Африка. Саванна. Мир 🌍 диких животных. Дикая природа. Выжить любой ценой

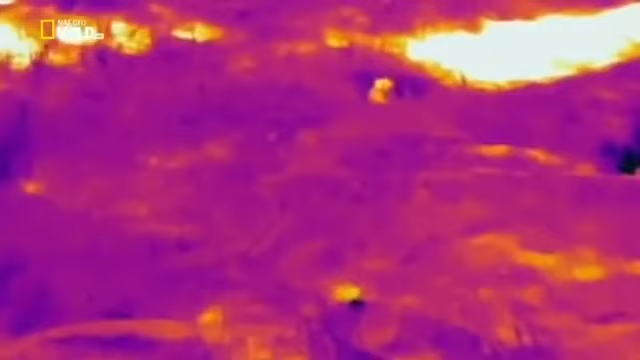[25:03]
температуру тела которых всего на 0,003 градуса выше температуру окружающей среды.
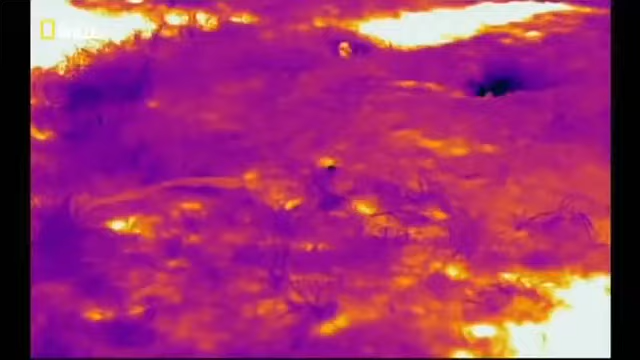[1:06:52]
температуру тела которых всего на 0,003 градуса выше температуры окружающей среды.
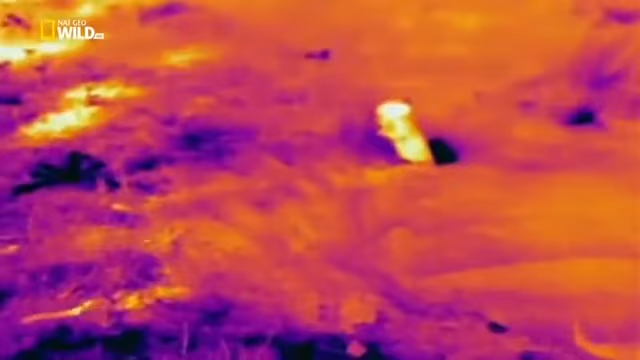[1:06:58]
Но каким-то образом белки все это поняли или,
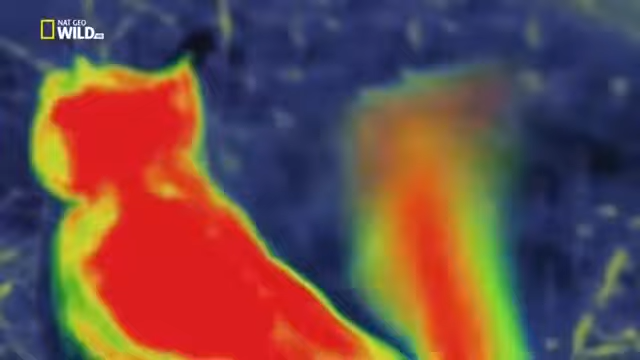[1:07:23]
Так кровь приливает к хвосту, и он становится почти таким же горячим, как остальное тело. В итоге тепловое очертание кажется больше.